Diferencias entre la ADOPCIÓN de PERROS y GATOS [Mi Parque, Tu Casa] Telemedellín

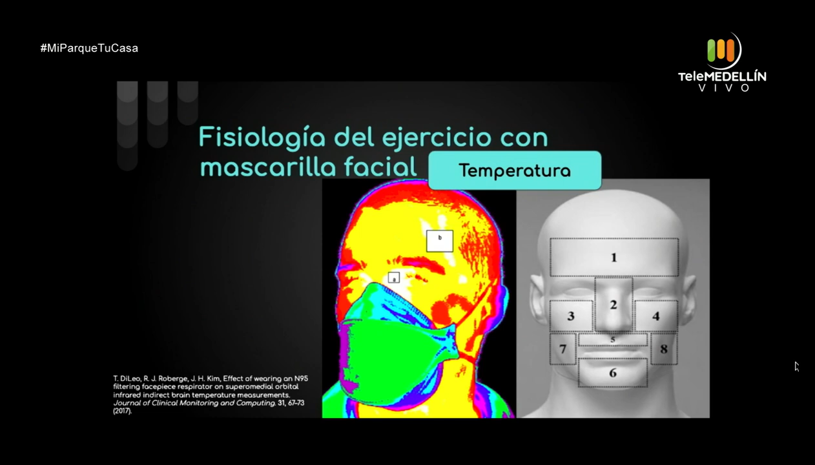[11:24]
temperatura que se genera En la superficie De la mascarilla Y adentro de la mascarilla Evidenciándose obviamente Un incremento Cuando se utiliza mascarilla Sobre todo respiradores N95 Etcétera Yo te quería preguntar eso David Influye un poco también El material con el que está hecho El